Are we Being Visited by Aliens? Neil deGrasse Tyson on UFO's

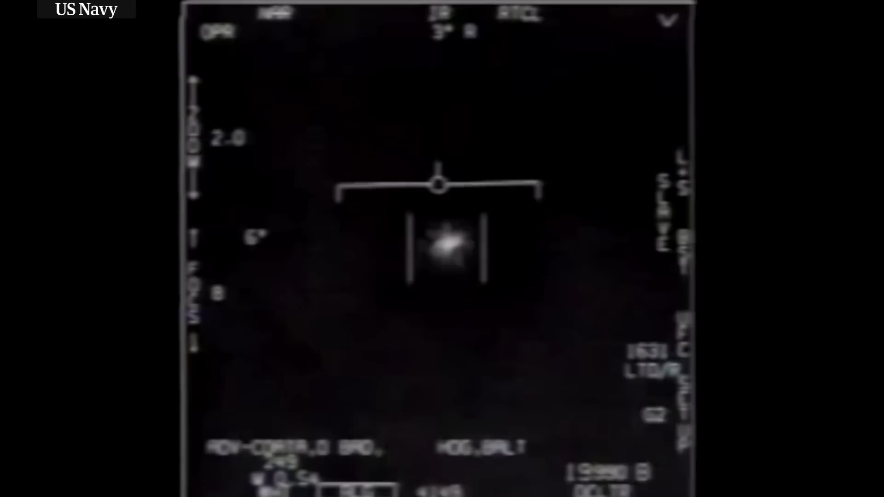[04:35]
monochromatic video of objects that apparently reveal themselves only to Navy pilots.
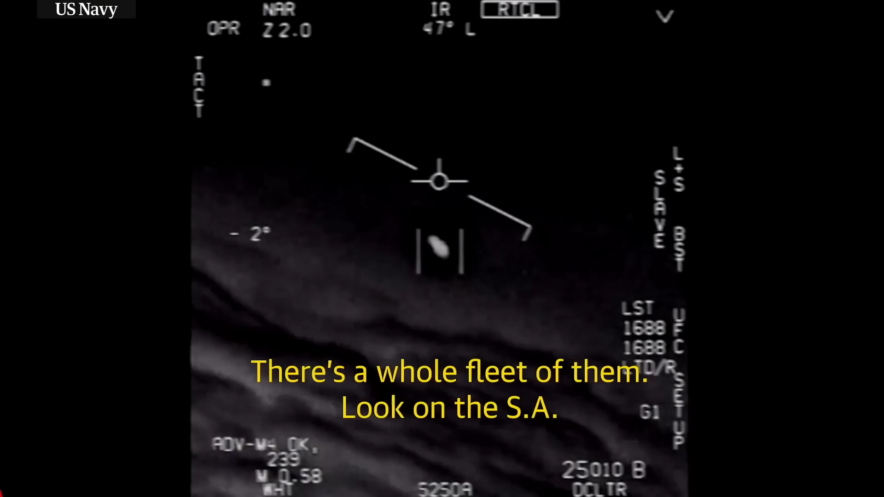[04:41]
The US Department of Defense has declassified many UFO sightings, or as they like to call them, UAPs, which stands for Unidentified Aerial Phenomenon.
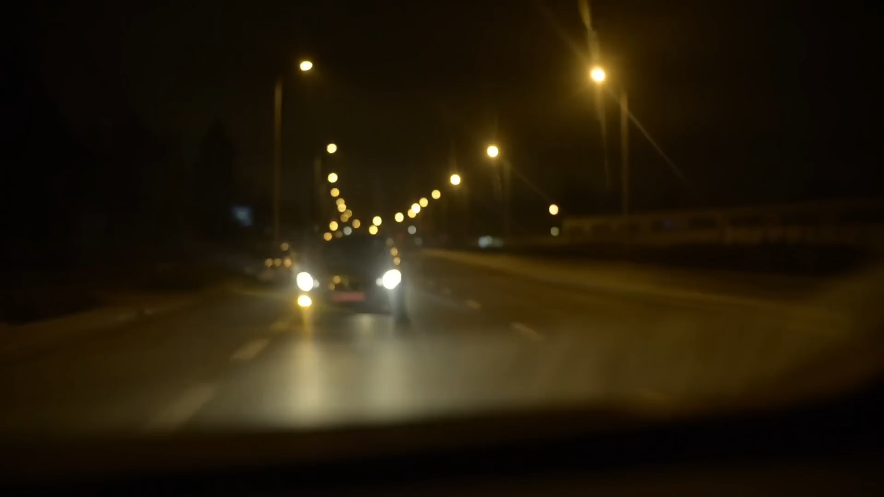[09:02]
Okay, reported the squat car chasing a UFO.